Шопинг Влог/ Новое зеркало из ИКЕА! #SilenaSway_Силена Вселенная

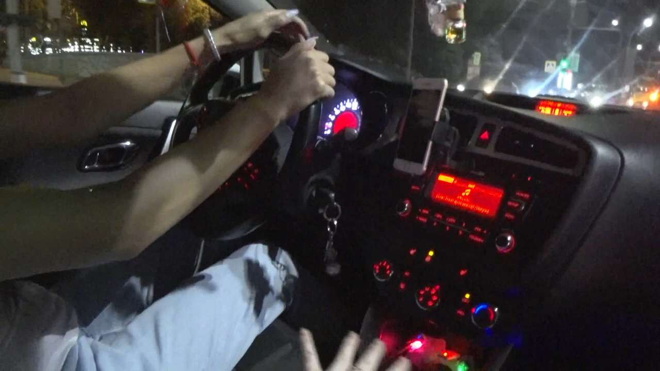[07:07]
Все красиво горит огонечками. Да. Проезжаем театральную. Милиция стоит там.
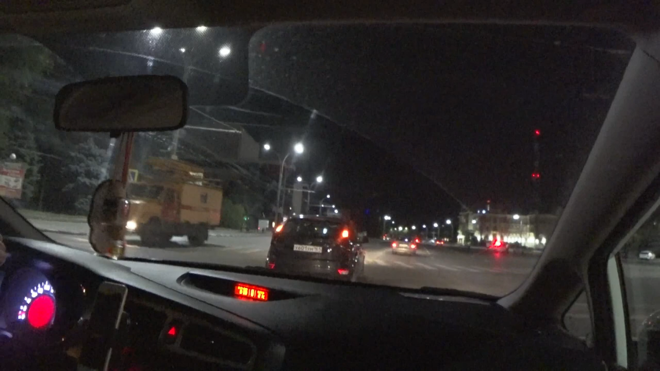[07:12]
Пасет. Тех, кто не умеет ездить за рулем. Ты умеешь ездить хорошо? У тебя большой, кстати, стаж? Сколько ты уже за рулем? Ну, права уже 12 или 13 лет.